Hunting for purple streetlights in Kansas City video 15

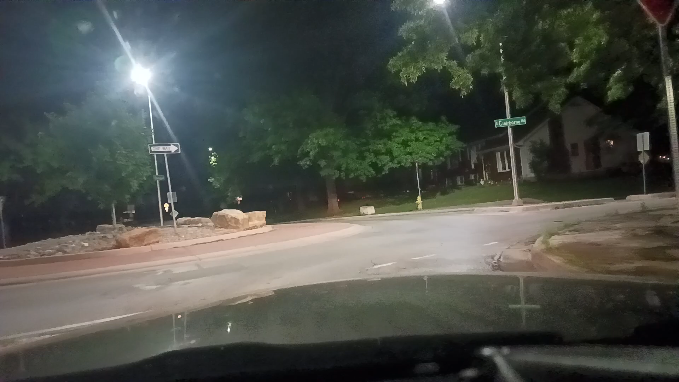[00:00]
okay this is hunting for purple streetlights in Kansas City in video 15 I just went through a roundabout on East Sheridan the cross-straping out the sea let's see this one is
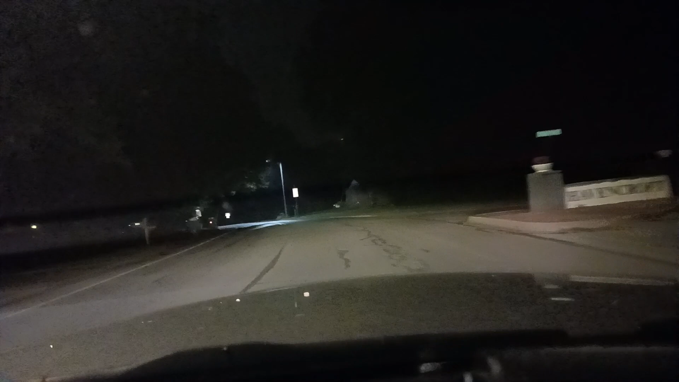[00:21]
Stratford I'm continuing east I'm gonna go all the way east until US 69 basically and then turn around and then take another take the rest of my route here the best way to use this video is to go to the description of this video and you'll you will see the time points for different features that I see in this video and I mentioned good because I annotate the videos this is a I'm doing research on where purple streetlights are and other features that I think might be important in cities
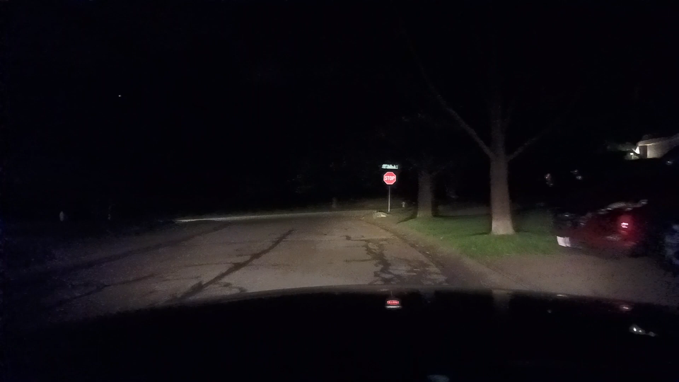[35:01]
Okay, I'm going to pause this real quick. Okay. Continuing here. So I'm turning around now because I reached 59th Street. And I've already been on this road south of, I'm sorry, 159th Street. Oops. Let's see. Now I'm going to go north here. And we've been here before, but we have the really yellow lights there. And then it's dark over there.
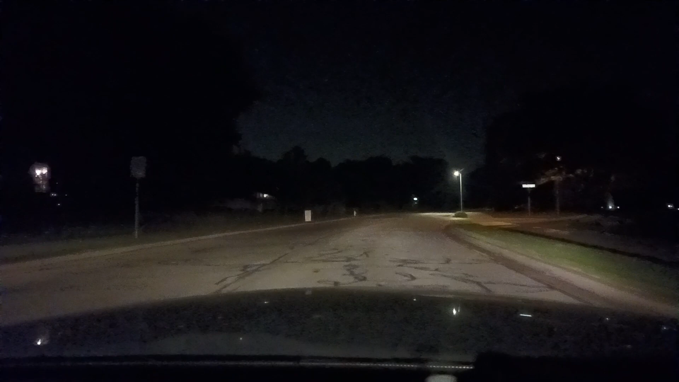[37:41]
I don't know what it's doing there. Okay. Blackfeather. Okay. So that's to the right. Then there should be a blackfeather to the left here. Looks like yellow lights continue. Oh, I can only see the next two of them. All right. Now on this road. Blackfeather.
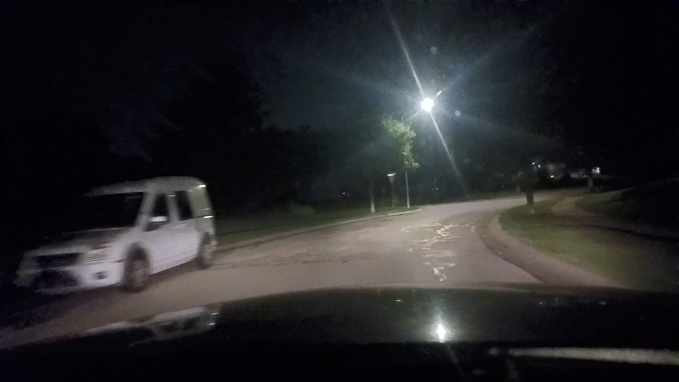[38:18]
When I see anything special I'll let you guys know. Okay, it was probably, this is 153rd, okay.
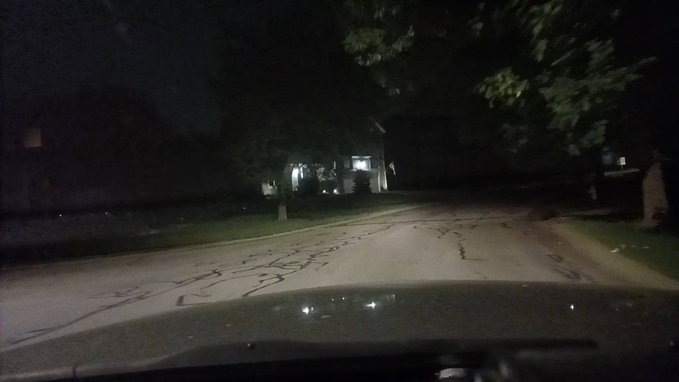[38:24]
Okay, so before I take a right, it's like a fork actually, I think that said 153rd, let's see, it could have been 152nd though,
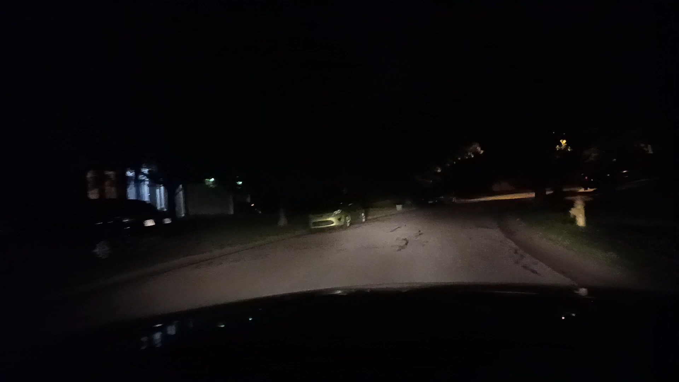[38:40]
we should come to a T anyway, Blackfoot Drive, okay yeah we can take a right here at least in any case.
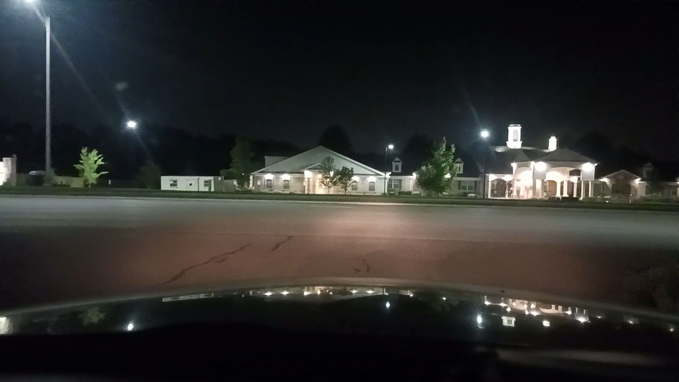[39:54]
the last one is just a small little hockey puck shaped kind of light, but then the top isn't lighting up, that's the best way to describe it, and you wouldn't be able to see it because it's behind the car, okay. Alright, so this is black foot, again here, I'm taking a left on too, here on the 151st, okay now at this point I think I've got to take a,
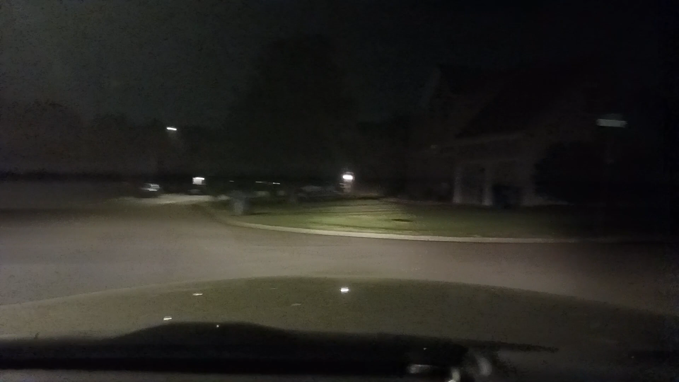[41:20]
Okay, black foot again, ooh, I've got like a blue light, like a little blue light in the house here, multiple blue lights here, 147th, I see some green to the, I saw some green to the right, it's almost worth going and checking because now, I say that and then,
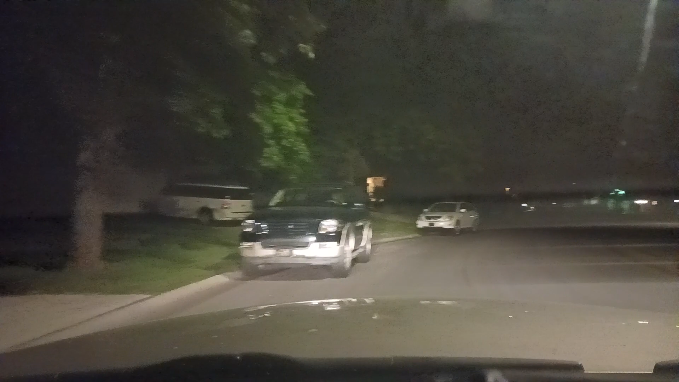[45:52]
Definitely, yeah, like one vehicle could freaking block this. Oh, there's also a mercury vapor light right there too. Guess where this is, guys? This is where I'm checking a left. Okay. And... And... Yeah. Yeah. Yeah. Basically, the lights are on. Oh, there's a... There's also... Oh. Some blue right there. I forgot this was on a cord. All right. So, there you go, guys. Oh my gosh, there's that mercury vapor light right there,
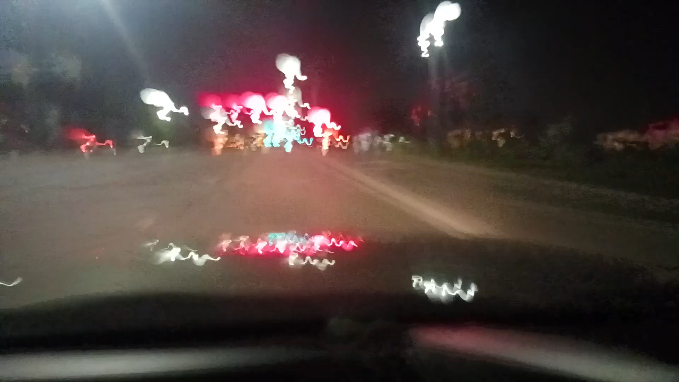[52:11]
This is 119th Street. There is something really freaking pretty. It's like purple visually, but it's probably really blue on camera.
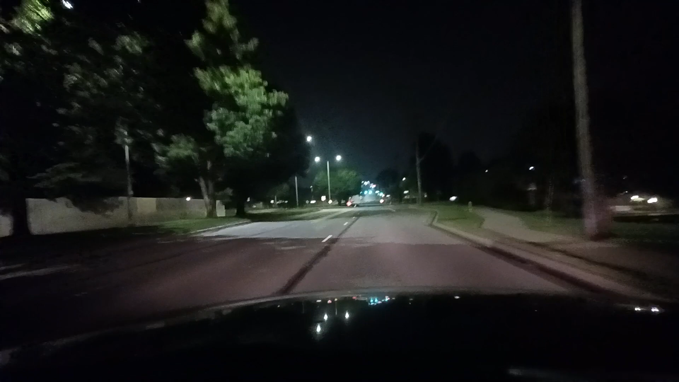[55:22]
Basically. Okay, we got... Cones. Just like a couple of them, a few of them on the left. And then we have more cones here. This is that flump. In College. There's some neon and black lightish lights at the bar over there.